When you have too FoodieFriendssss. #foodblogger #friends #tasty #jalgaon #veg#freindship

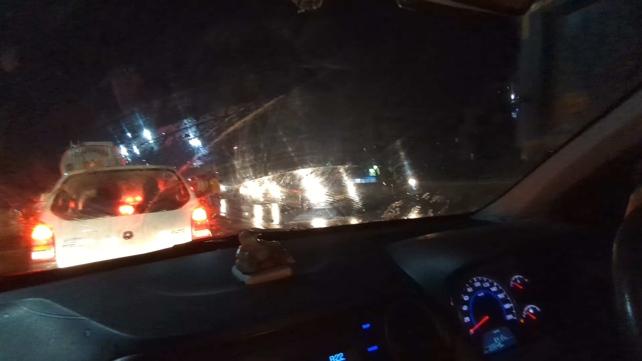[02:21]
तर इकडं ऍक्सिडेंट झालेला आहे, डिवायडर वरती गाडी चढून दिलेली आहे. ओ माय गॉड, हे बघा मित्रांनो गाडी कुठं चढवलेली आहे.
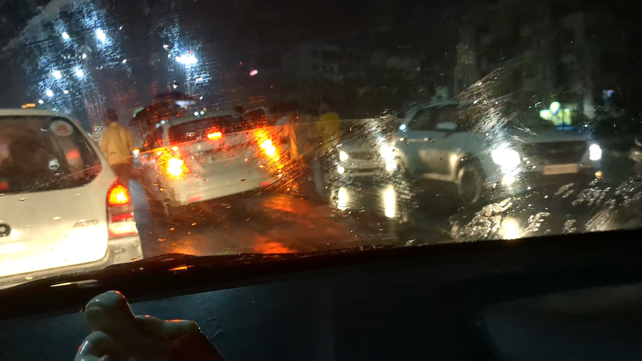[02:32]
हे बघा फोटो ऍप्लिकेशन
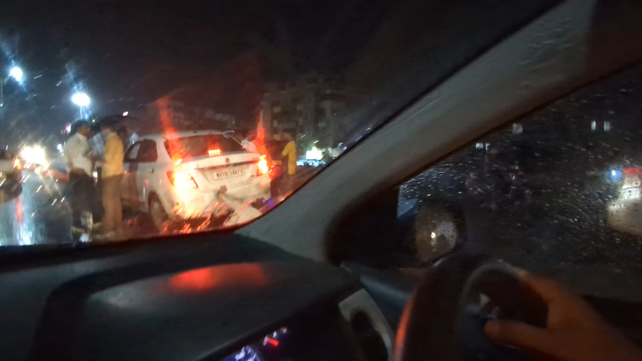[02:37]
काय काय, गाडी डायरेक्ट डिवायडर वरती चढवून दिलेली आहे त्यामुळे ट्रॅफिक झालेली आहे.